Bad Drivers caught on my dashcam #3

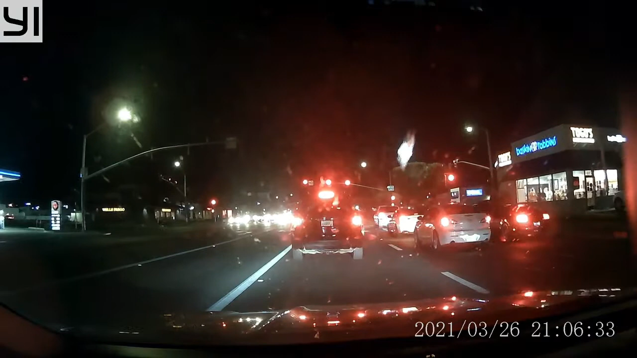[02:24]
Uh-oh. Somebody's getting pulled over. But, damn it, I can't see it.